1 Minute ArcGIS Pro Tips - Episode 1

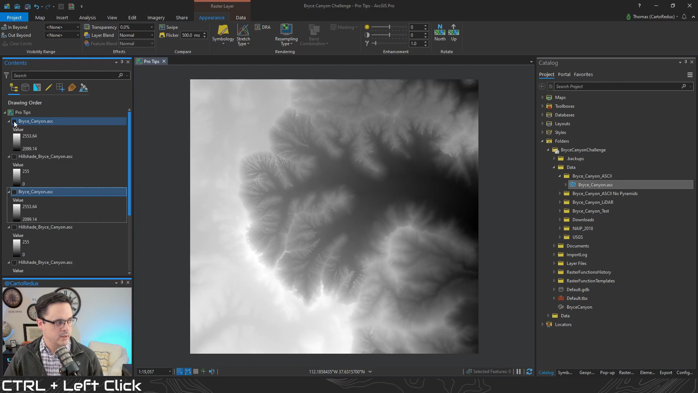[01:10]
You make two copies of it. That's so cool. Then you got a ton of layers in here. What if you just want to isolate an individual layer? Well you can just control click the checkboxes and that turns everything off and then you can find the one that you want. Or let's give that alt button a little bit of love. You can also hold down the alt button and
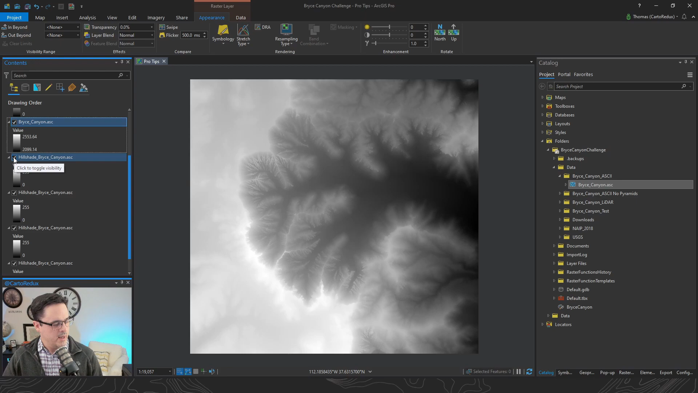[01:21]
left click on the layer that you want and it'll just turn on that one layer. Want to pick a different one? That's fine. You don't have to turn the other one off and turn this one on.